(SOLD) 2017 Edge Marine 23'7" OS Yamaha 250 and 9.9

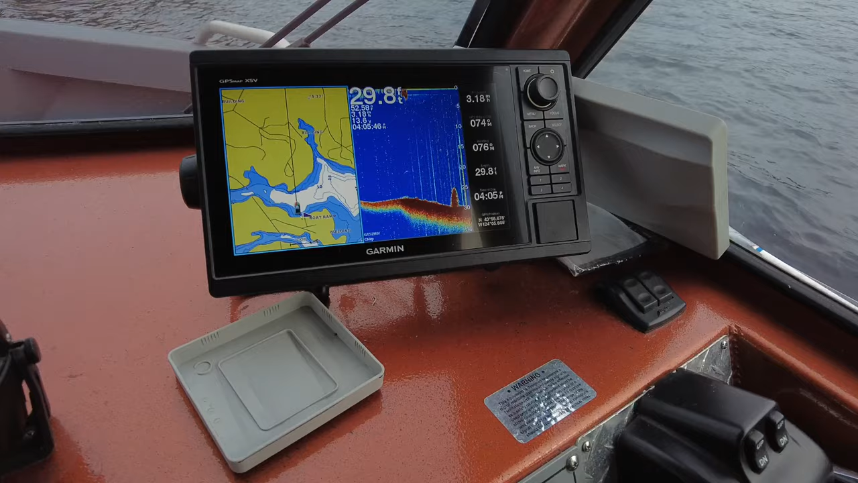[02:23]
I believe that's a 12-inch screen. XSV. So this is not touchscreen. This is actually all on the controls over here.
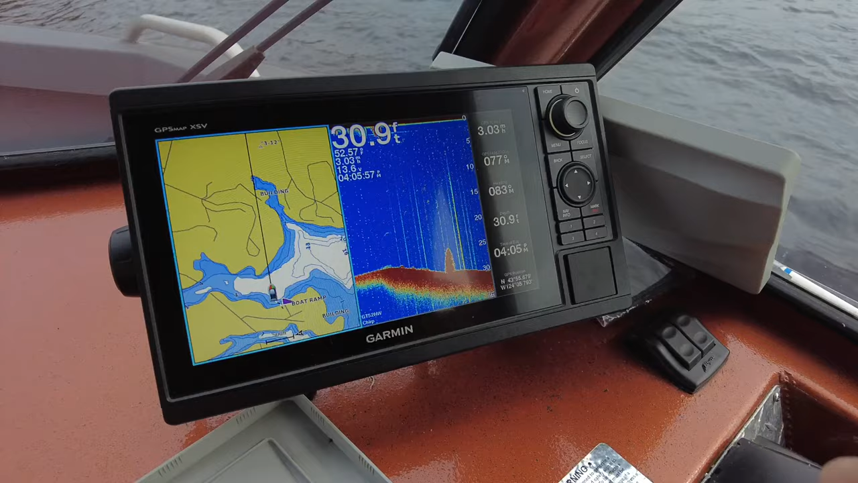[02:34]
On screen: depth 30.9 ft
Okay, so we've got our fish finder, and then we've got our maps here. The boat does not have radar up top.